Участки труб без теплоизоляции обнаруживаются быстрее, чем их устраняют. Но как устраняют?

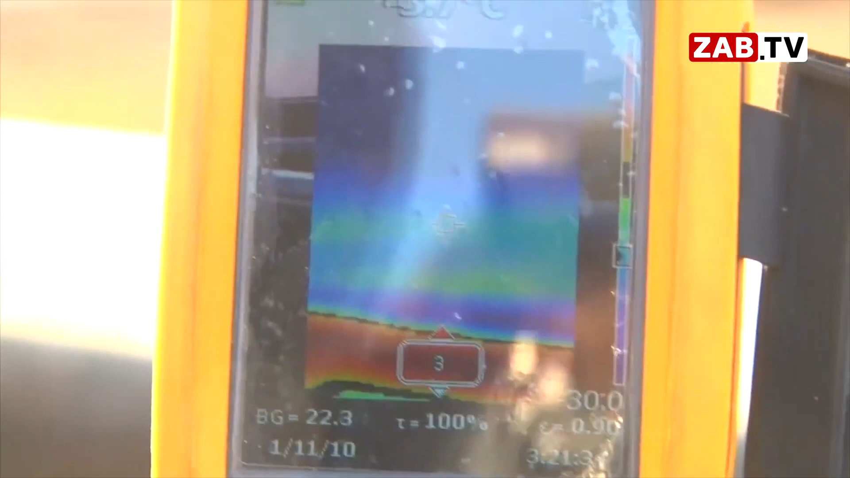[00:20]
В четко видно, что светится красным цветом – это исходящее тепло.
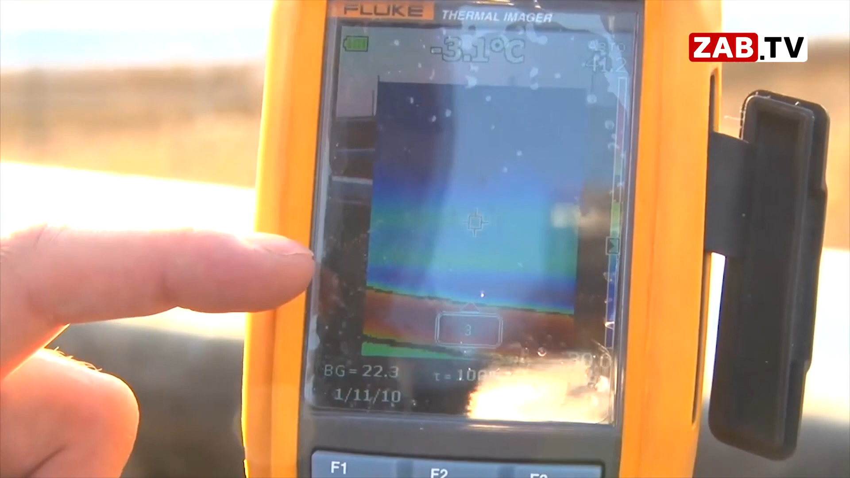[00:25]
On screen: spot -3.1°C
Синим цветом – это заизолированная часть трубы.
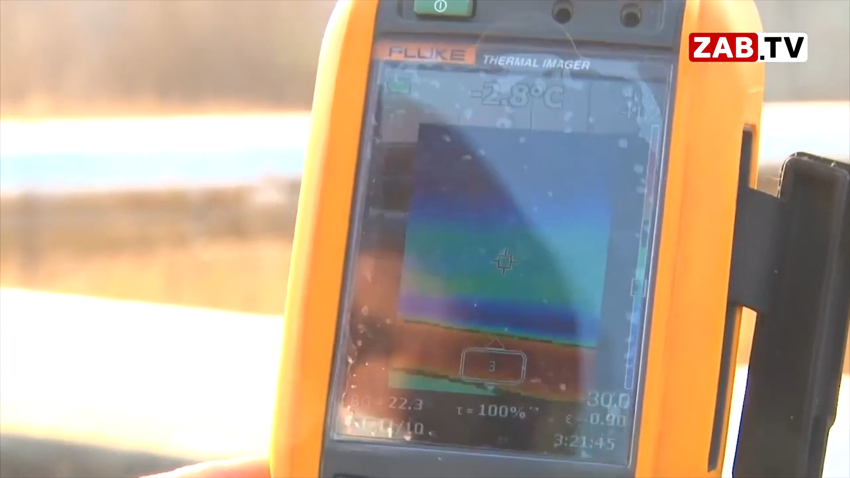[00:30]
On screen: spot -2.8°C
Она как раз не светится красным, поэтому говорит о том, что тепло с той части трубы никуда не уходит.
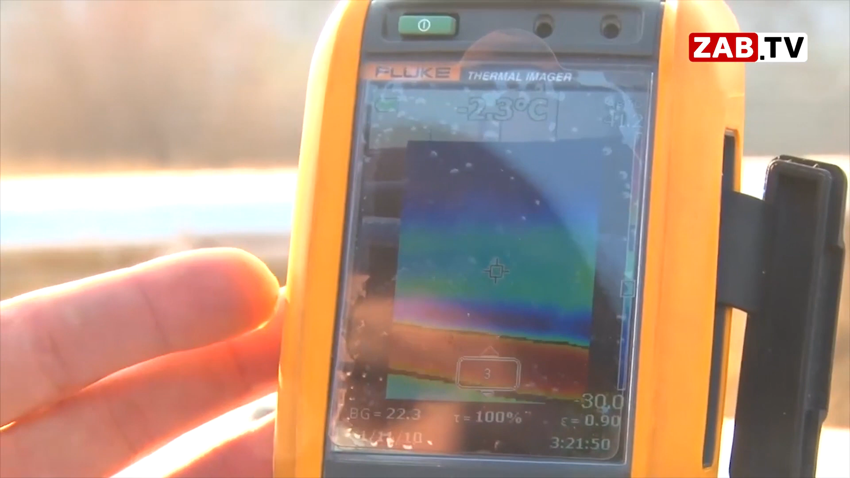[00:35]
То есть, если мы посмотрим на всю протяженность трубы,
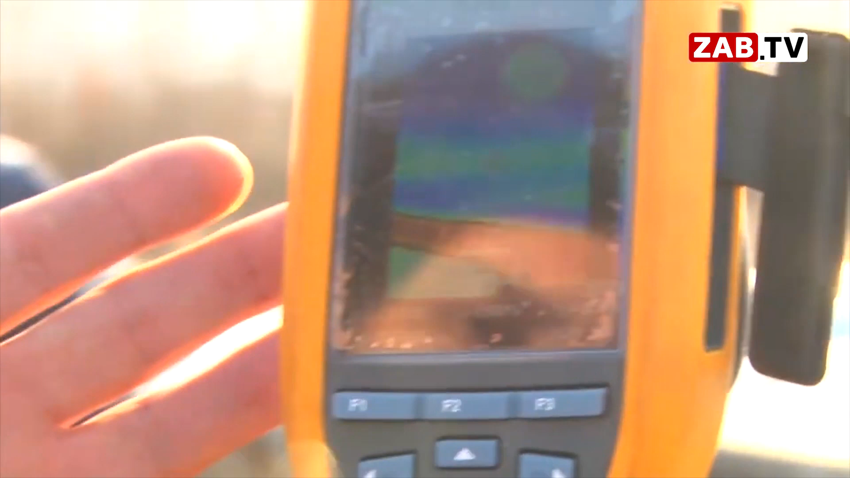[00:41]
все открытые участки, они горят именно красным.